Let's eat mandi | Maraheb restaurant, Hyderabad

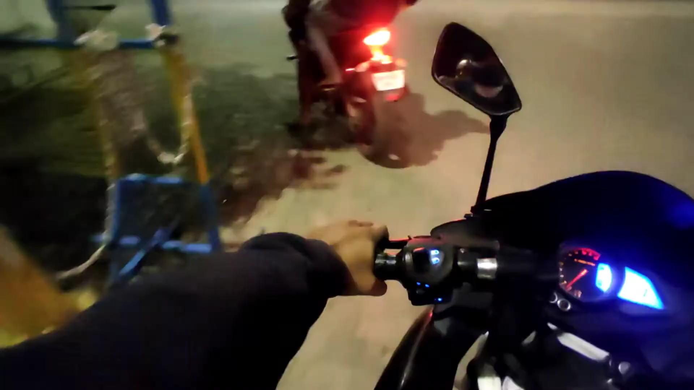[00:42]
तो पेट्रोल पंप में पेट्रोल फिल करवा के चलिए शुरू करते हैं।
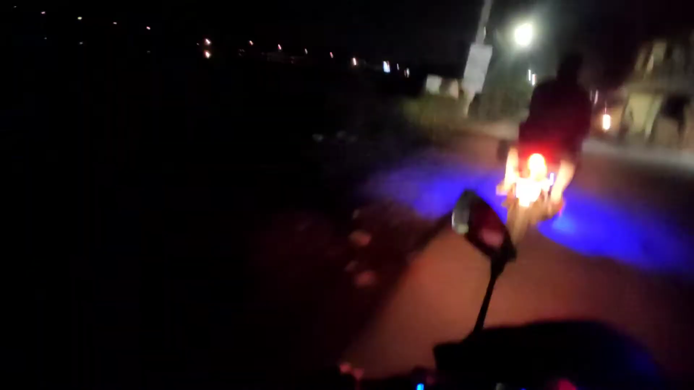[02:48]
चलने दे चलो ले चले तुम्हें, उसके बाद का नहीं आता, बाद में गाया देंगे। तारों के शहर में अभी राइड को एंजॉय करते हुए खाना भी कभी कभी हो जाना चाहिए, तभी तो मजा आता है, नहीं तो बोरिंग सा लगता है। ये जगह का नाम अभी दोस्त ने मालूम किया मीरपेट है।
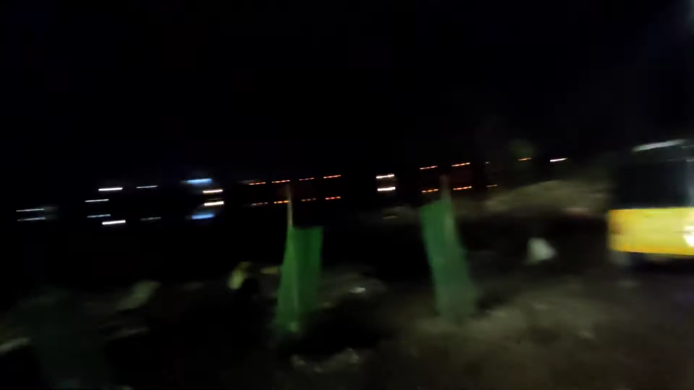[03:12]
और ये देखो लेक, इस लेक का नाम नहीं पता लेकिन मैं रख देता हूँ मीरपेट लेक।
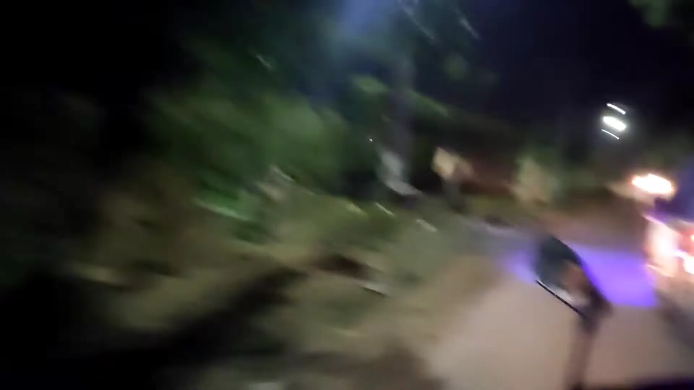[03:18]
डस्टबिन फेंकने वाले, हाँ डस्टबिन फेंकने वाला लेक,
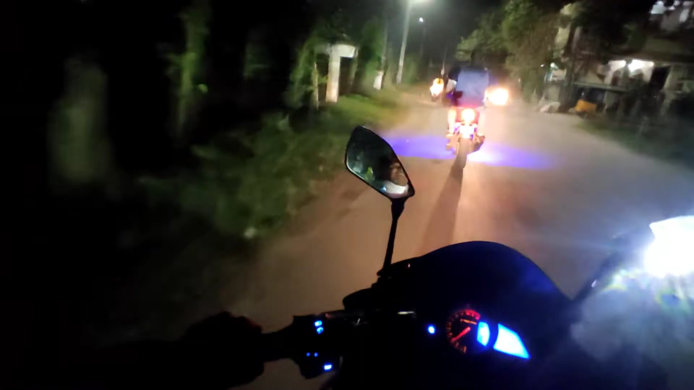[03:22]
क्योंकि साइड में बहुत सारे कचरा दिखा। क्या कर रहे हो रे?
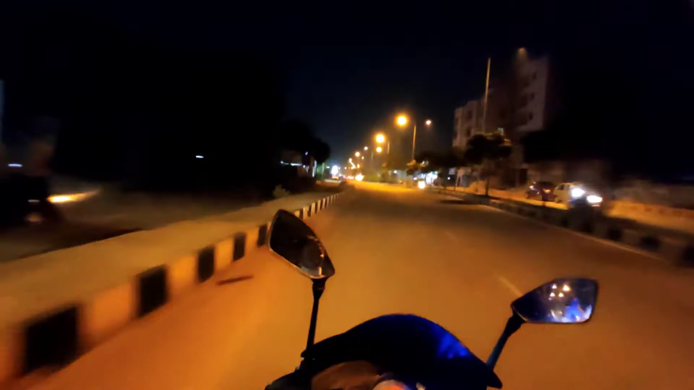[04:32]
माँ कसम इधर के स्ट्रीट लाइट्स का मैं फैन हो गया, बहुत अच्छा लग रहा है। अभी लग रहा है हैदराबाद में साला, नहीं तो हम जिस कोने में रहते हैं। ये हैदराबाद मतलब ये एलबी नगर वाला रास्ता है।